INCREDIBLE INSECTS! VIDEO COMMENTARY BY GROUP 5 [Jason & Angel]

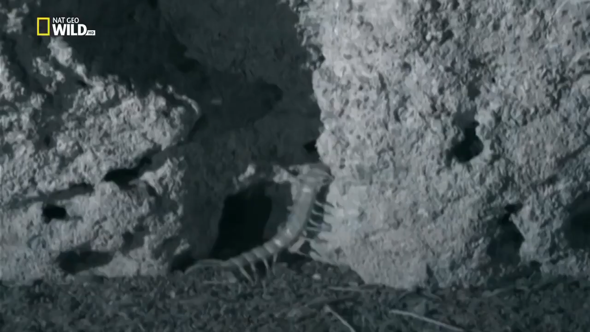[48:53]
It's pitch black, but the centipede is used to hunting in the dark.
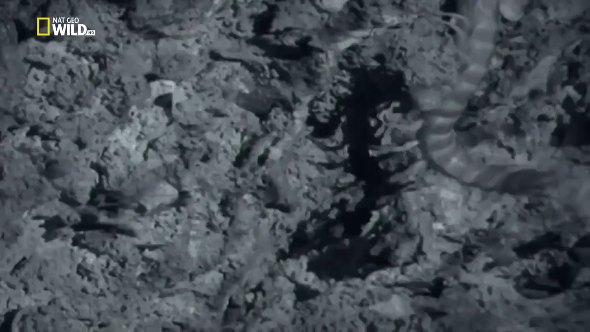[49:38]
But the giant centipede is waiting.
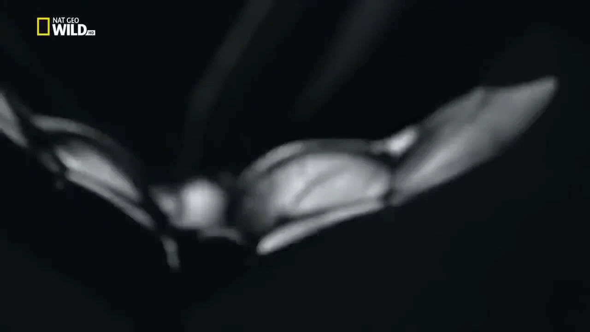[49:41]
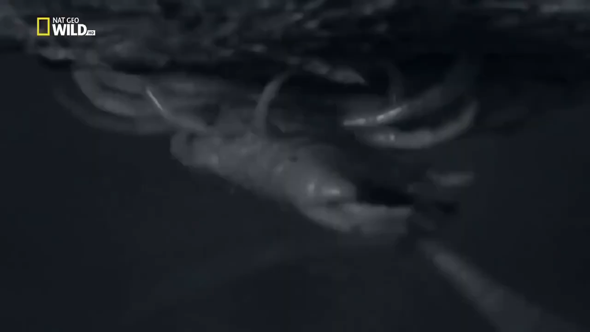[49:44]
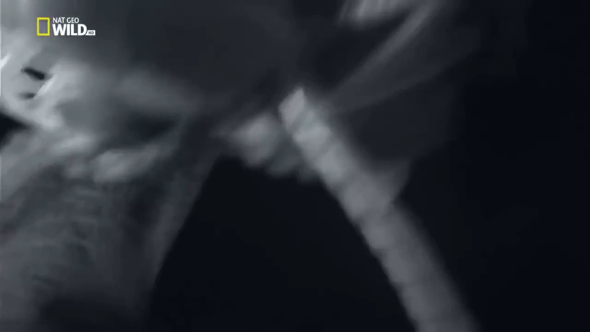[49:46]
He snags one out of mid-air.
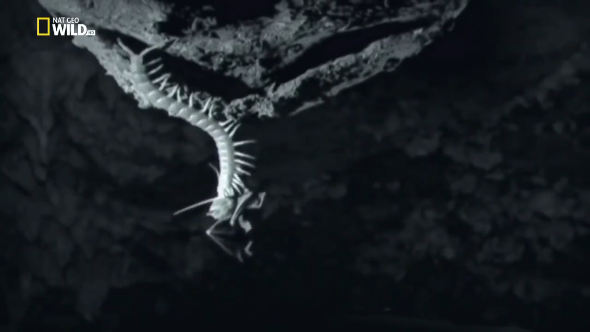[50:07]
The giant centipede shears off pieces of meat and devours the bat alive.